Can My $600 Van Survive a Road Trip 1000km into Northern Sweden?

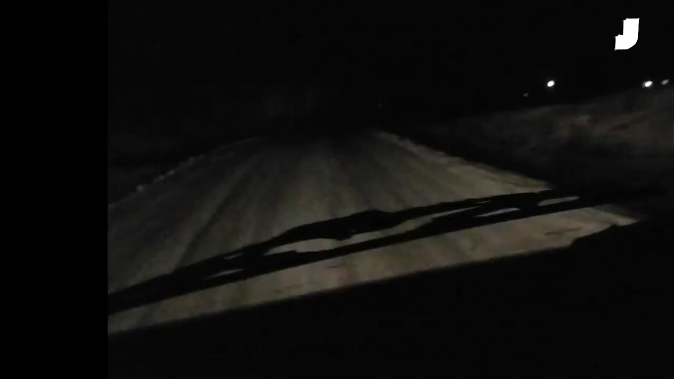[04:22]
All right, well, I'm headed to a reader's house here in the northern-ish parts of Sweden. You'll see there's quite a bit of ice on the ground.